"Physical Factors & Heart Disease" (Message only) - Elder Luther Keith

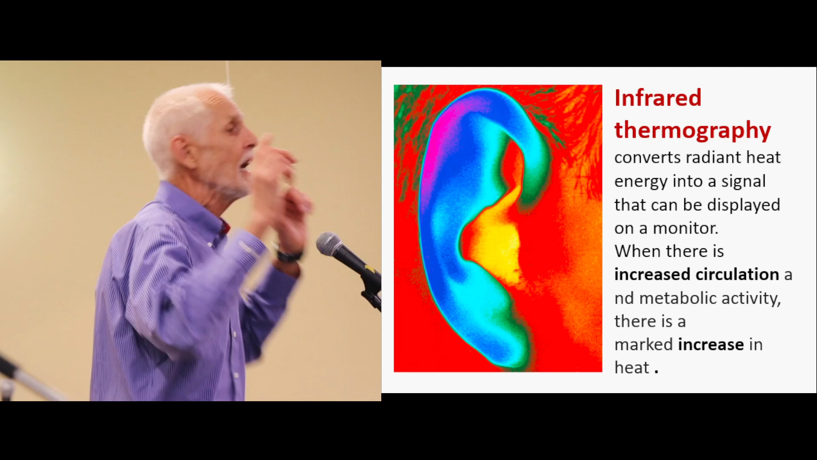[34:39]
it shows up shades of hot and cold. The cold shows blue and white. The heat in your body shows orange and red. If you go outside naked, what's the first thing that gets cold?
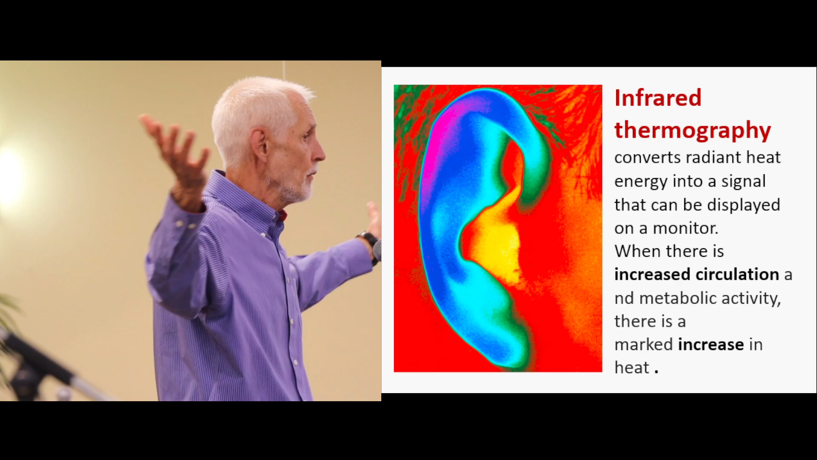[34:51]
Yeah, Yeah, your nose, your ears, because there is little circulation on the extremities, fingertips, toes, it's little circulation.
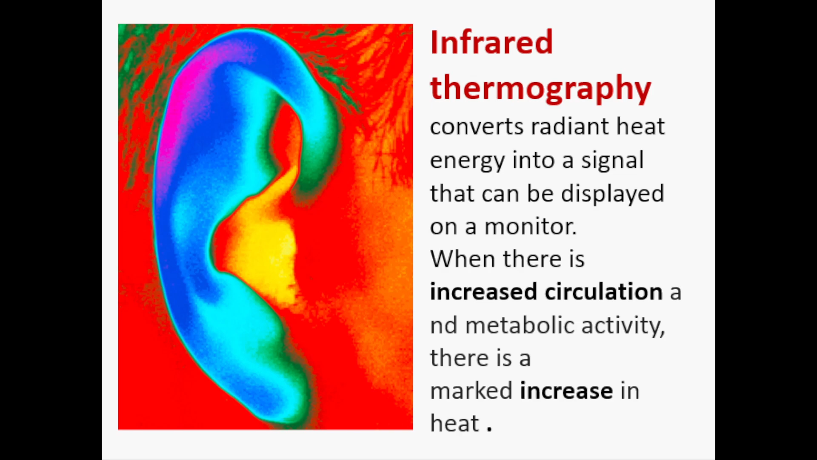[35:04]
So when you take a picture, this is blue, this will turn red. Well, they took a group of students, divided them in two. Next.
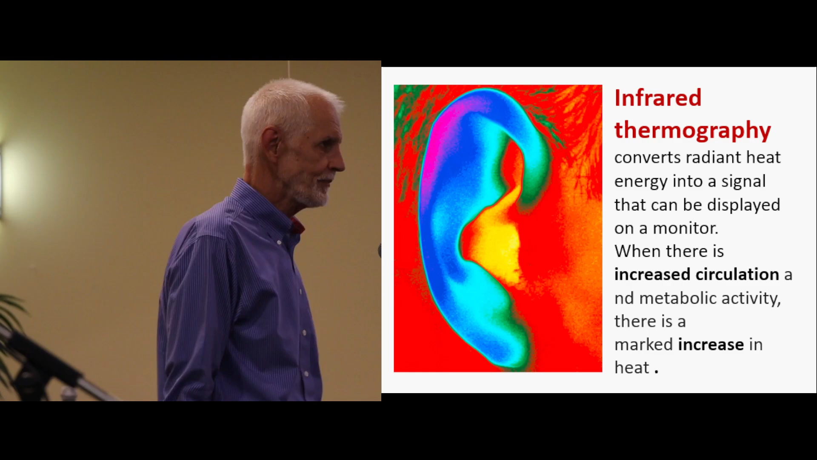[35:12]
They took a thermograph of the brains. One group, before the test, they said, go out and walk. The other group, they said, have a seat.